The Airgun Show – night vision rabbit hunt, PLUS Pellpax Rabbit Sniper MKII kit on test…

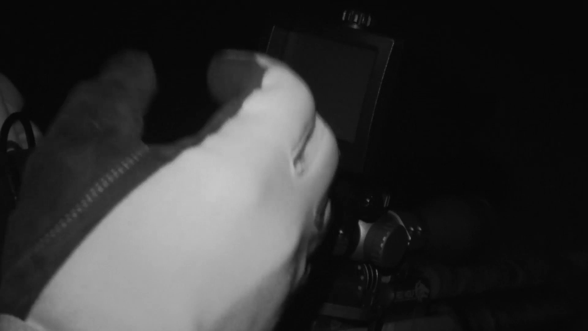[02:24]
It also serves as a pretty useful spotter because if I wind down the magnification on the scope I have a fairly wide field of
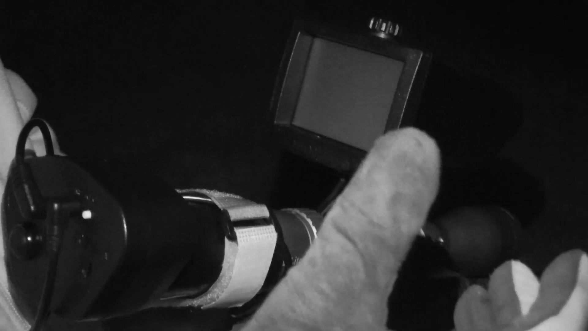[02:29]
view and a wide depth of field which does really help when you're trying to spot distant rabbits.
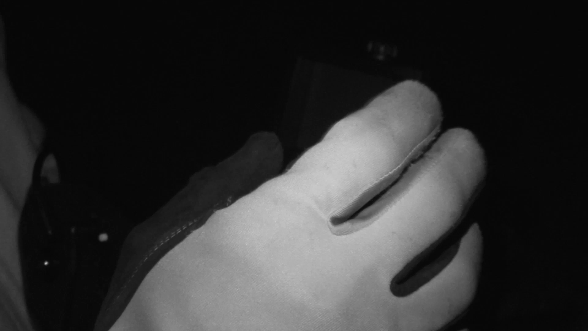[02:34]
Also because you haven't got your eye pressed right against it, it doesn't tend to spoil your natural ability to see in the dark so much.
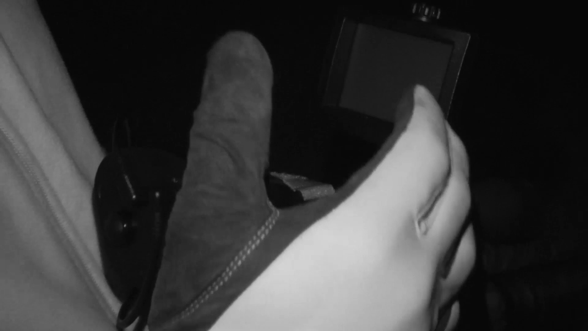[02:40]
Now the only big snag with the NightSight unit is the fact that because you're looking through the screen you do have to shoot with a head up shooting position.
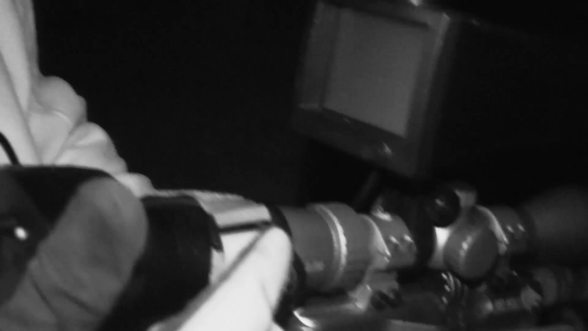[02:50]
The best way around that is to either use sticks or as I'm using tonight a bipod.
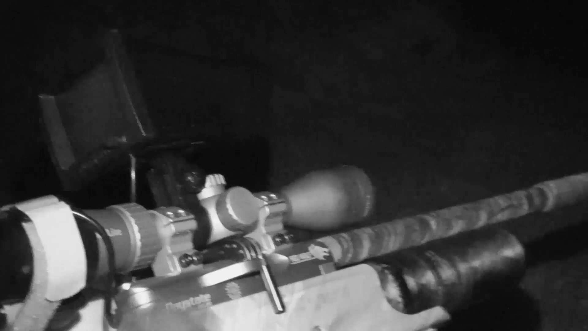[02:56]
It means I'm going to have to lay down on my belly and get wet on this
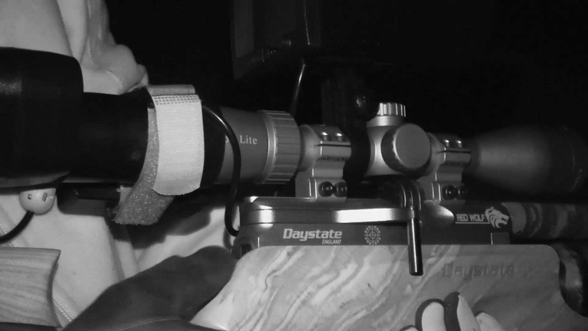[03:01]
soaking wet grass when I take shots but it does mean that I'll be rewarded with really nice steady shots.
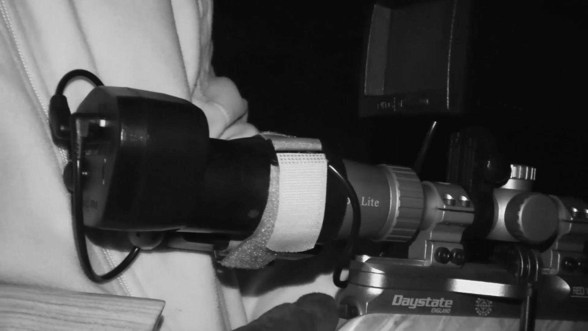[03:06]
Right so that's the kit. What we need to try and do now is be as quiet as possible.
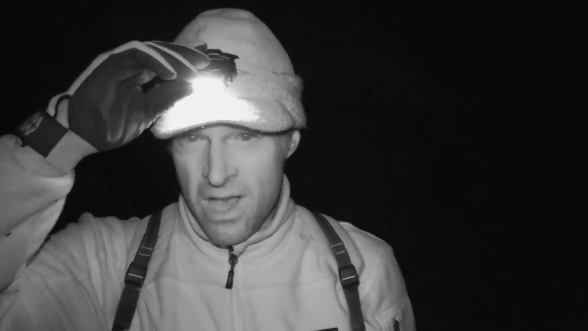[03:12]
I'm going to switch my headlamp off so we're right under the cover of darkness. We'll head off and see if we can't find a few rabbits.
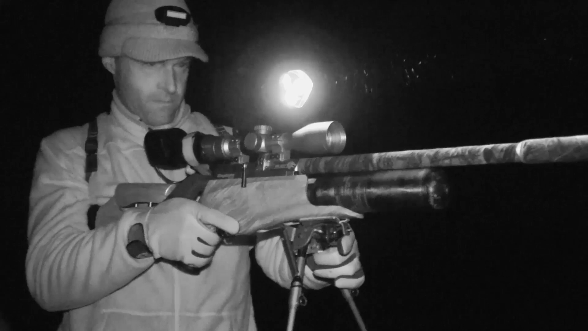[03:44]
It's caused by the beam of the infrared illuminator which is barely visible to the naked eye.
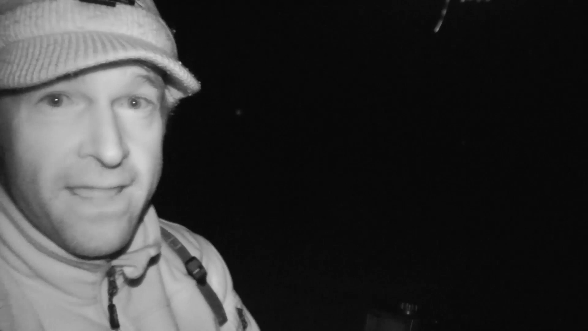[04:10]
The tactics are literally just for us to walk around as quietly as we can, flick the NightVision on every so often, have a shine around, see if we can pick out any rabbits. Now this unit's got a pretty good detection range so we won't just be looking for eyeshine, we should get a pretty good look at the rabbits if they are out. Now typically, the curse of the airgun show has struck again. Whenever we come out shooting rabbits at night, we get a still, clear night, far from ideal. You really want a bit of wind making a bit of noise to mask the sound that we're making and preferably some really good cloud cover so it's properly dark.
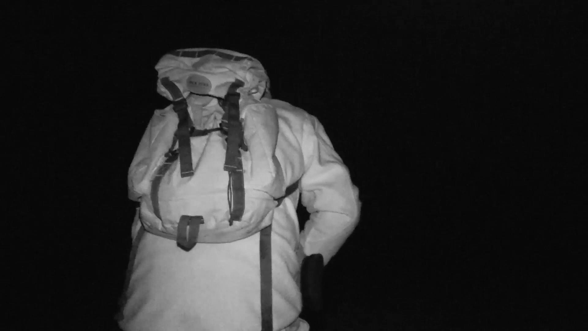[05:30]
I'm trying to move as quietly as I can. It's not easy with a cameraman in tow, but I want to get in close to avoid taking a risky shot.
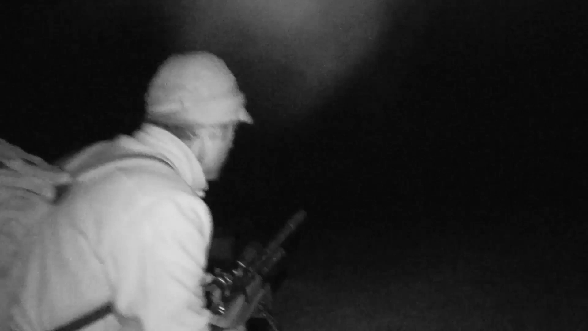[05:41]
This is the moment of truth. It was worth making the effort to creep in closer, as we now have a rabbit comfortably within range.
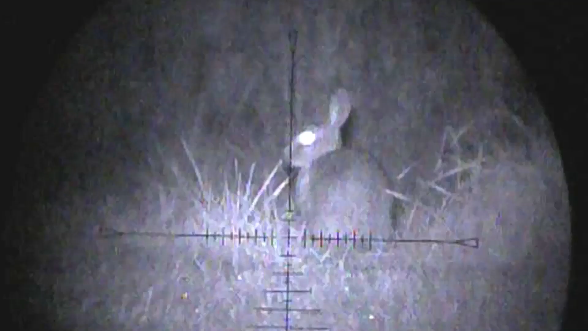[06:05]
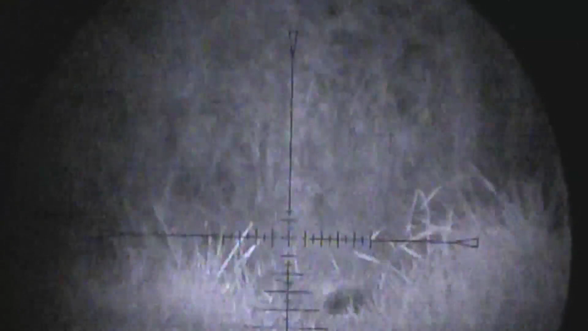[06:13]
There were still two rabbits out.
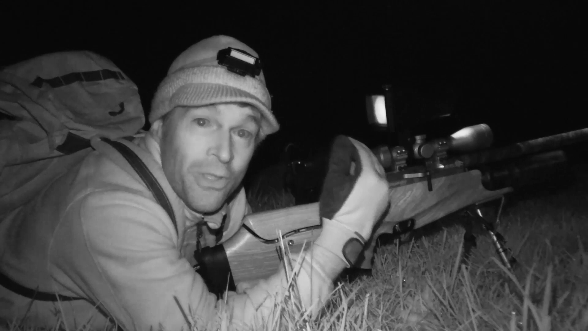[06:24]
One actually bolted off from behind the one that I'd shot, literally as soon as the pellet hit home, but it wasn't hanging around. But I've nailed one, about 35 metres, so a really straightforward shot with this set up. Just go and get it.
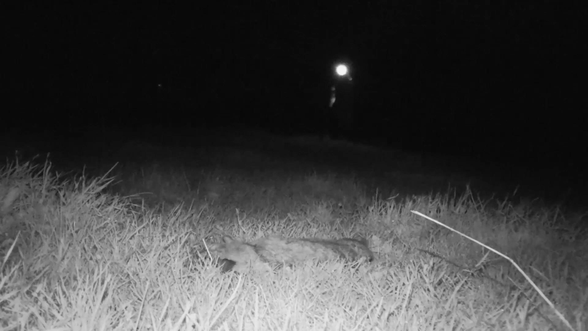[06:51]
It's always worth having a conventional light source for tasks like picking up. I like to wear a headlamp as it provides light wherever I look.
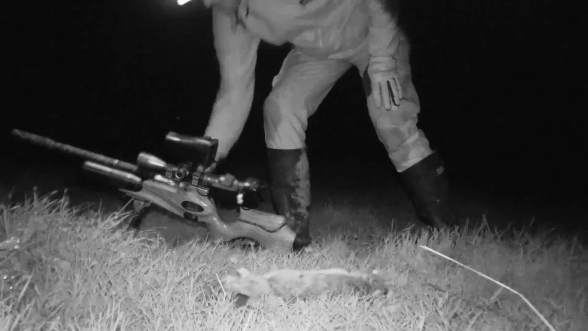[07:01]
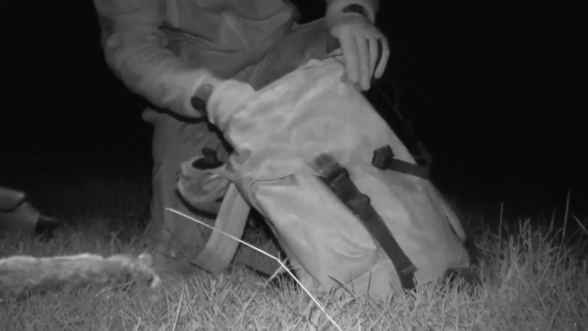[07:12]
The rabbit gets a squeeze to empty its bladder before it goes in the bag. There wasn't much in this one, but you don't want any pea tainting the meat.
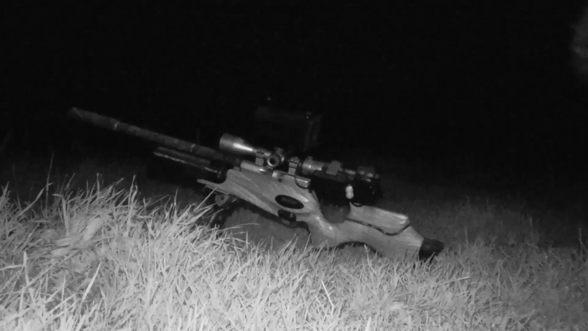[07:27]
There wasn't much in this one, but you don't want any pea tainting the meat.